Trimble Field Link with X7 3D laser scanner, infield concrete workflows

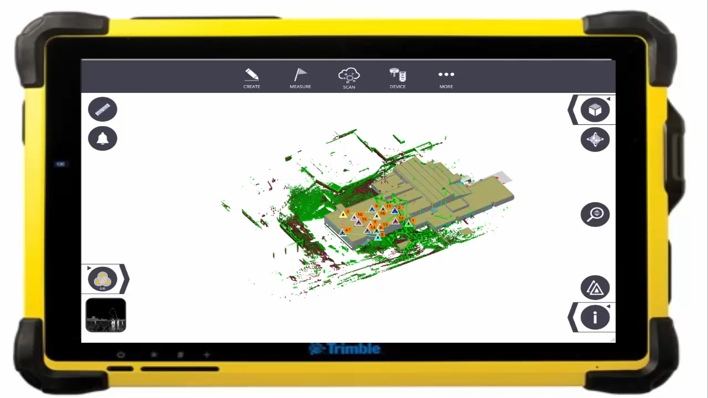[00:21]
Registering and referencing scans in the field with the model allows you to compare as-built conditions to the model for QAQC and finding problems early before they cost you even more. It also allows for progression scanning comparing different phases of the project. In this example we have two scan groups, the green being before the concrete was poured and the red after it was screeded and flat.
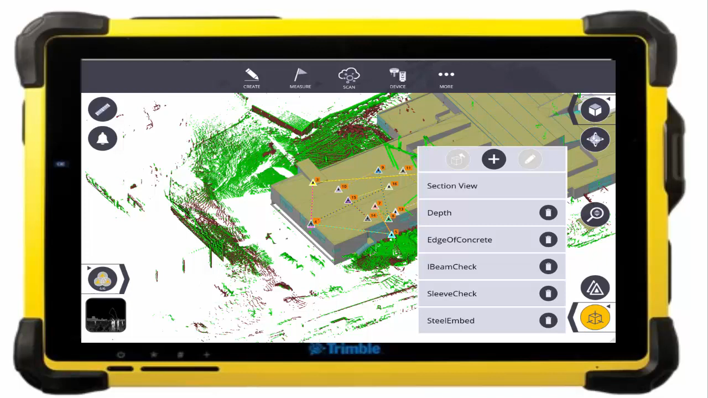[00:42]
With the section view we can actually focus in on a specific area to check the clearance to rebar and actual depth of concrete at different areas.